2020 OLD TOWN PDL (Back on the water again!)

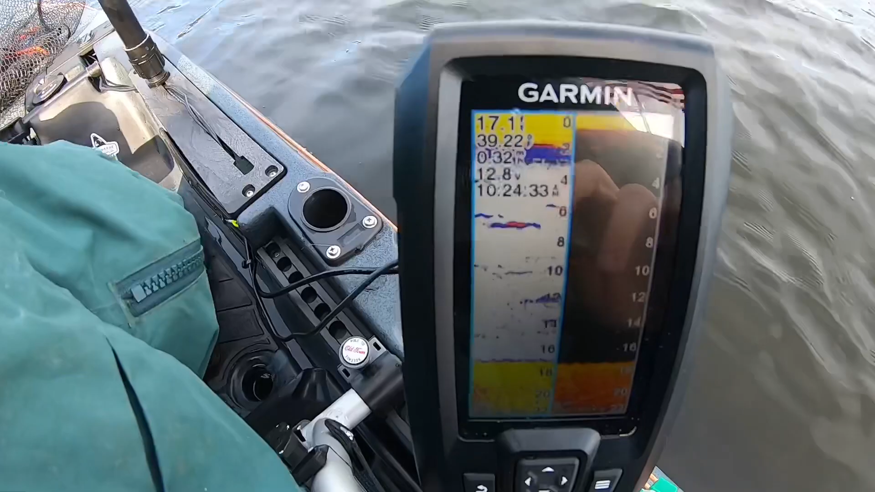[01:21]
might might be tough with the glare but it's uh water temps only 39
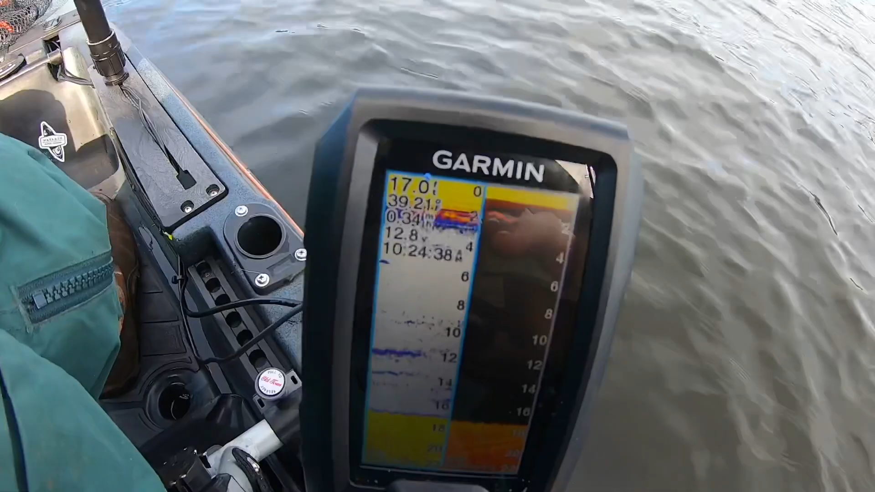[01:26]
degrees just under 40 degrees very cold um I'm seeing a lot of trout on the screen here I think that's what I'm seeing so